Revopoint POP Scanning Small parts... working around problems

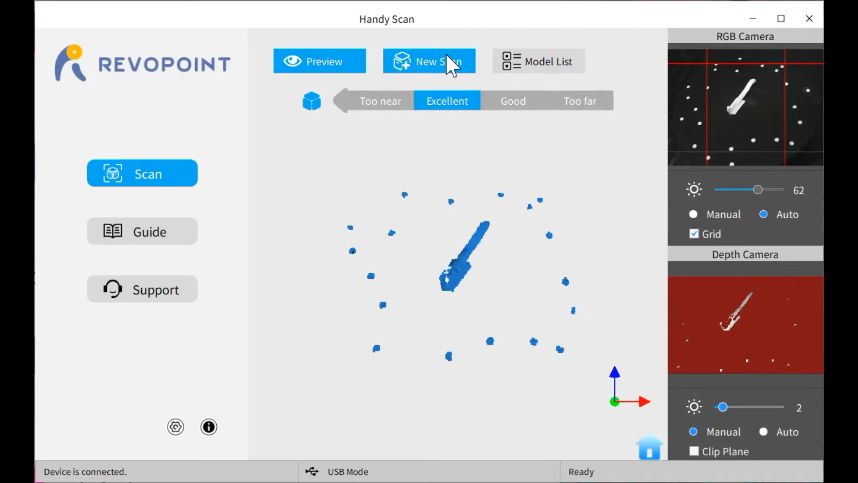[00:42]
Okay I'm going to do a new scan it's marker based no texture.
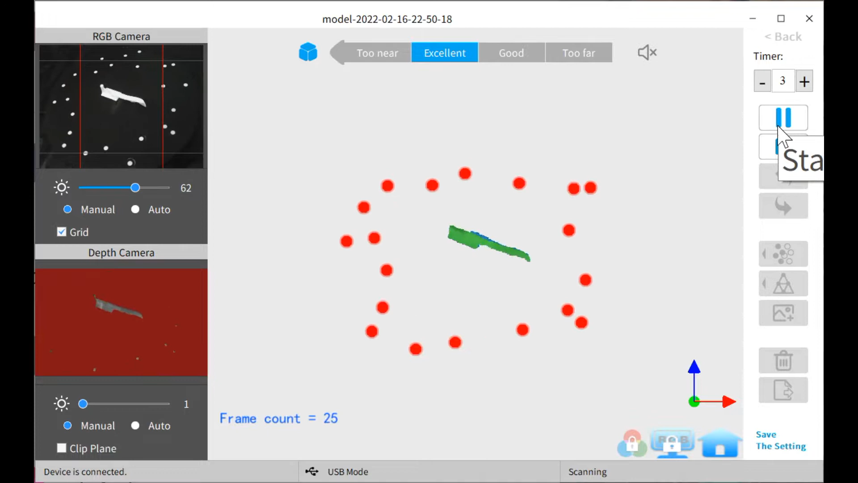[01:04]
and then it gives you some really bizarre final geometry so
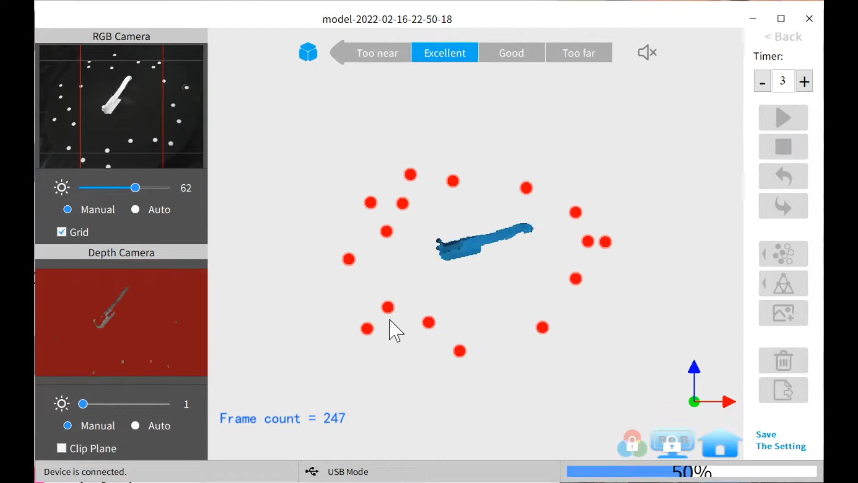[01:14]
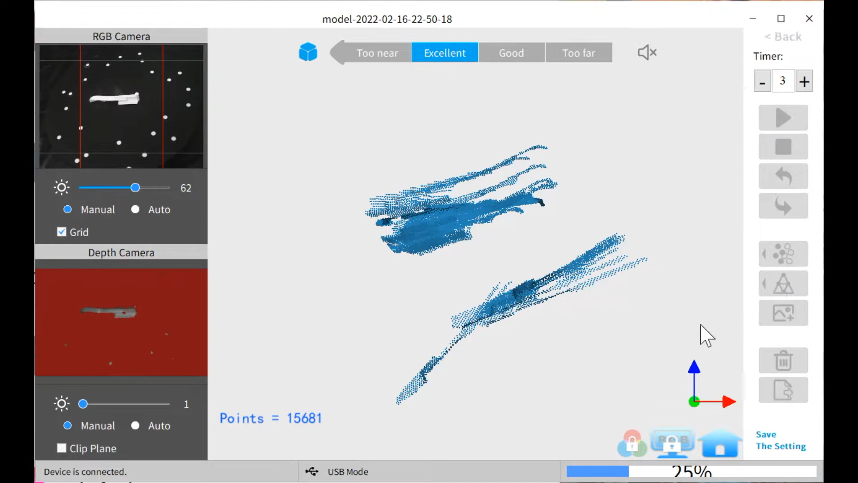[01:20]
it took what looked like a
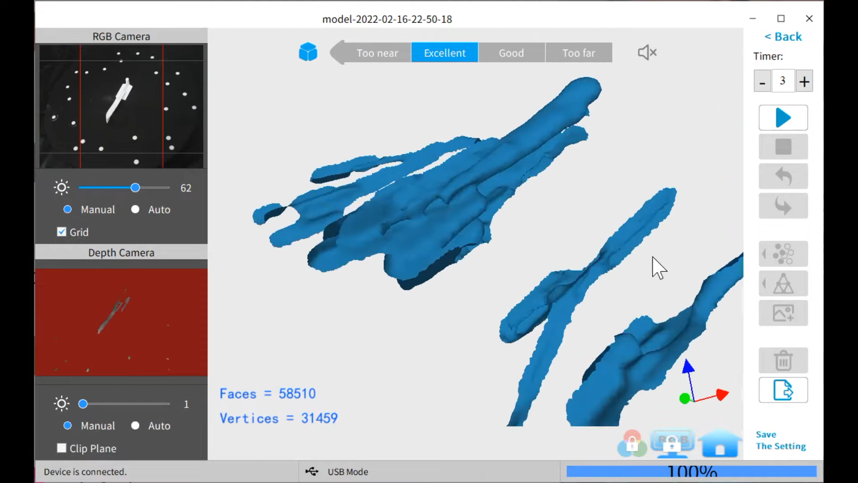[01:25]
good scan and made a terrible thing.
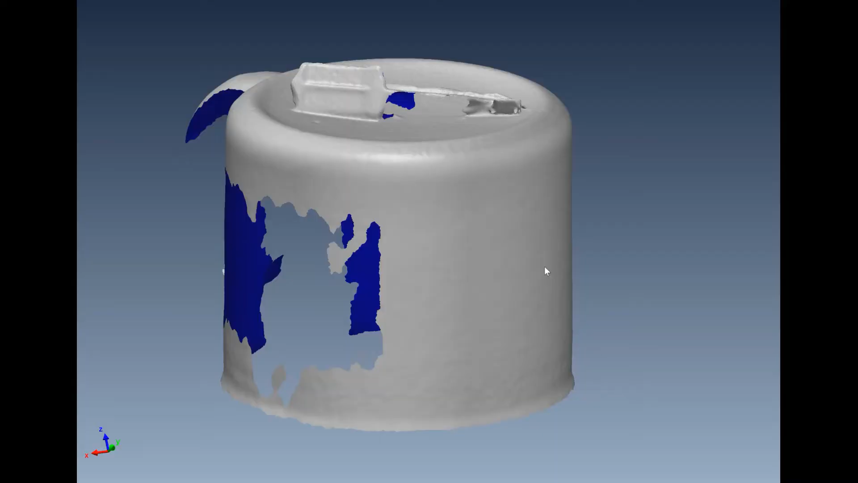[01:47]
The downside of this brooch is that you actually get the coffee mug
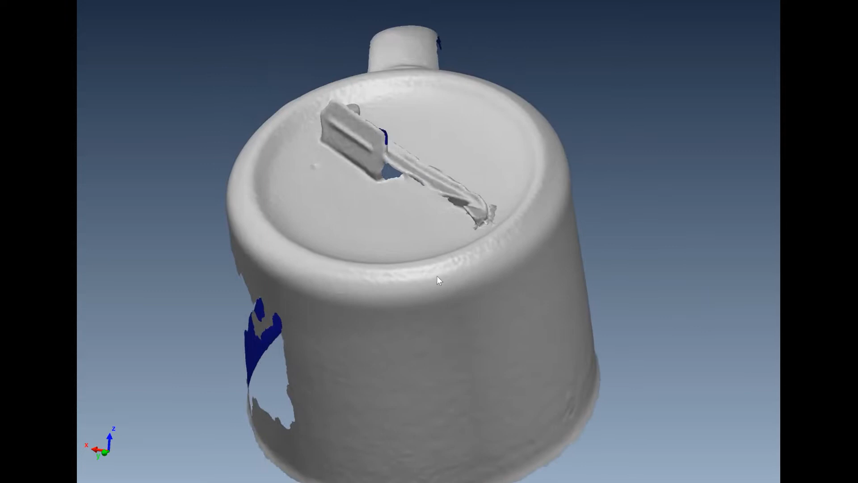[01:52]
in it so you actually have to go around and edit out the coffee cup to
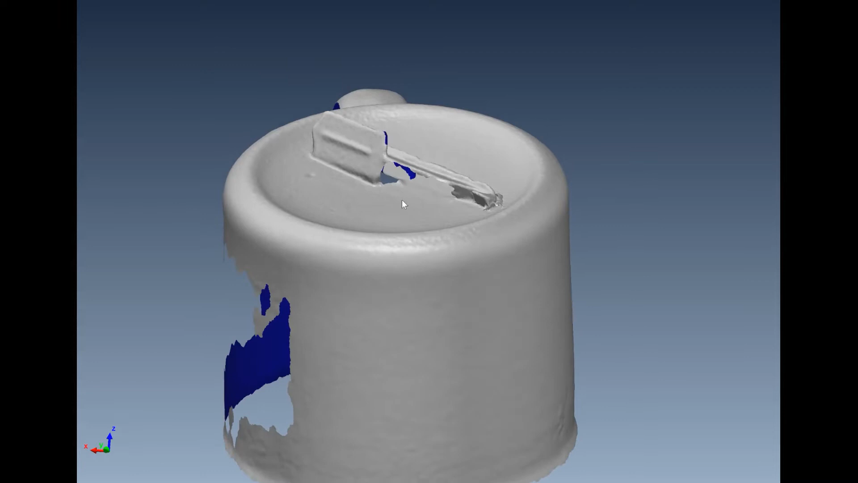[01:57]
get the individual scan of the sewing needle that I was trying to do.
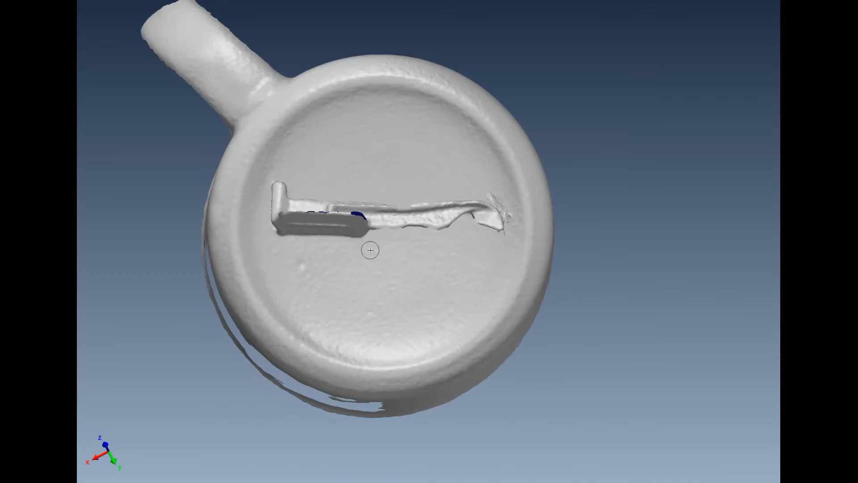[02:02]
So in this case I have to select around the heart and do this several times. I'm going to invert the selection and delete it.
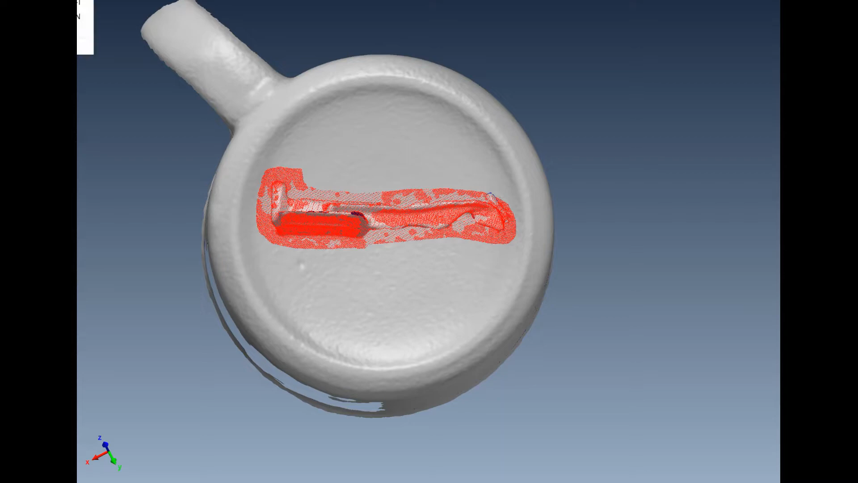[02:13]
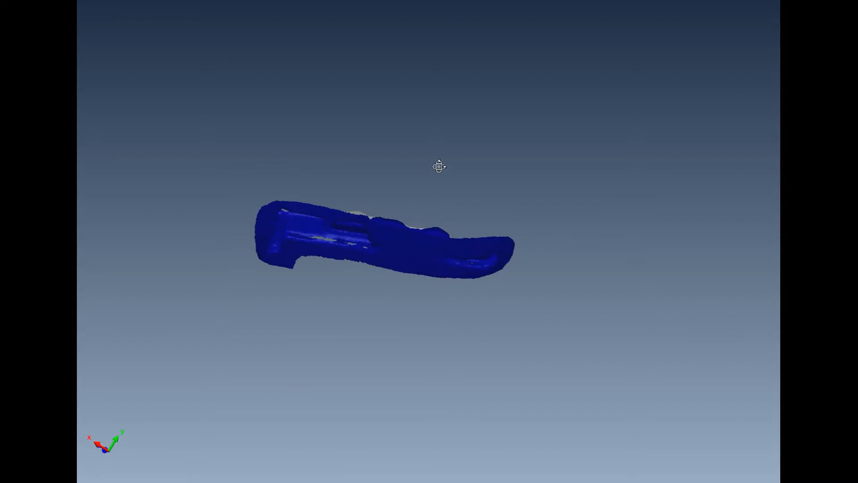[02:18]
I have to just keep on doing this until I get rid of everything except for the piece that I want.
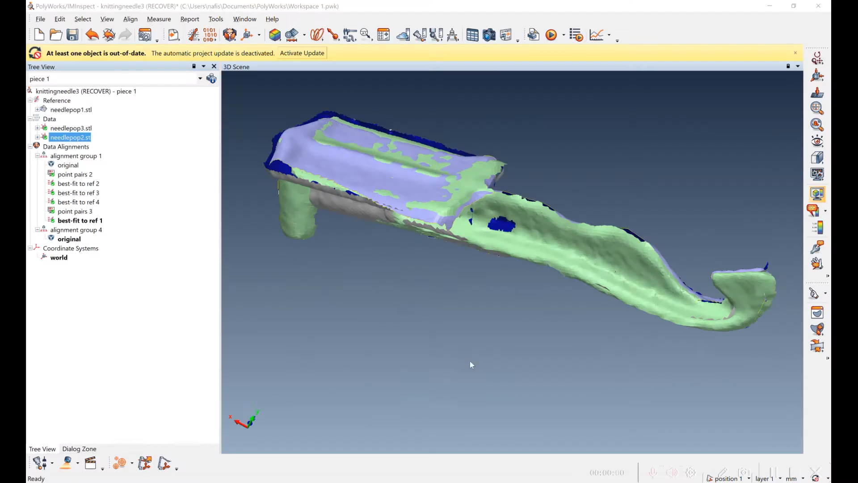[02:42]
You can see that the alignment was very hard to do.
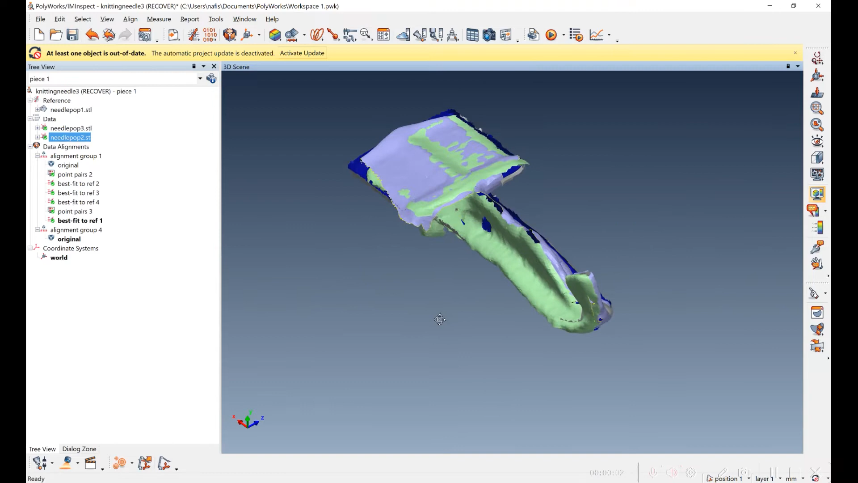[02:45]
There's so little in common between the different scans and the data is pretty poor.
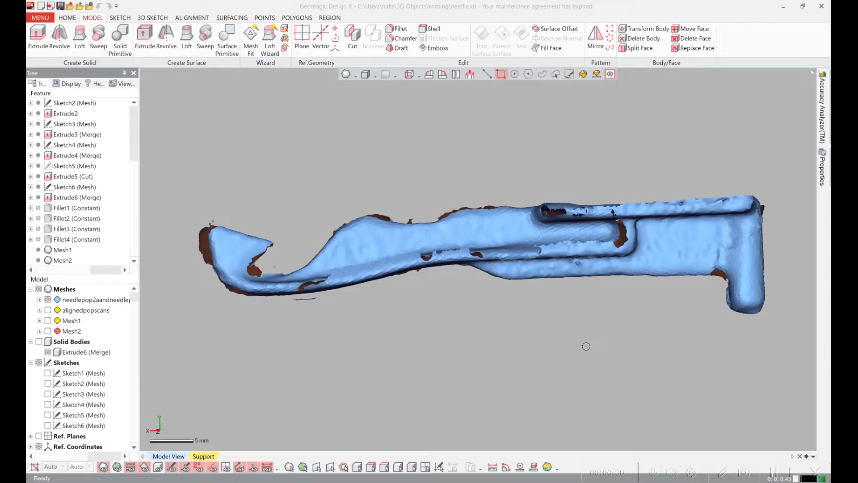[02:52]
I've loaded the three white clouds together into the design software. You can still see it's pretty ratty so I'm going to have to be really careful sketching things out.
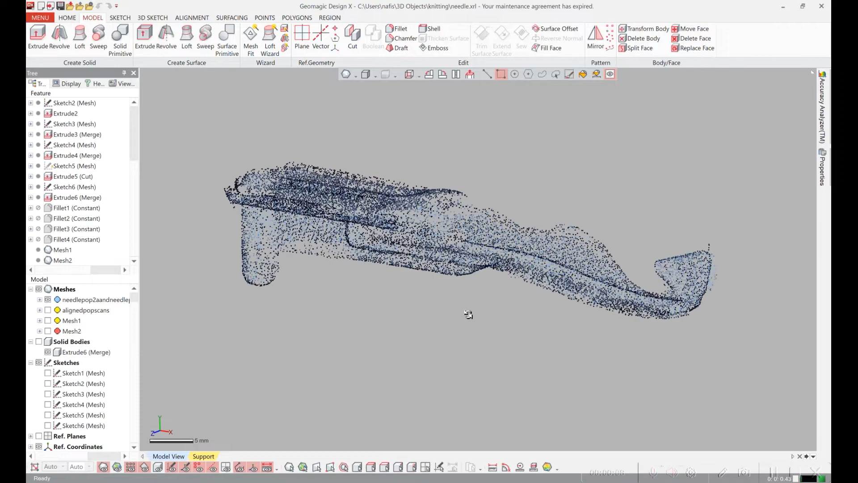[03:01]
My approach was to use a caliper and go over each little detail that I could and measure it and put in what I considered the correct distances.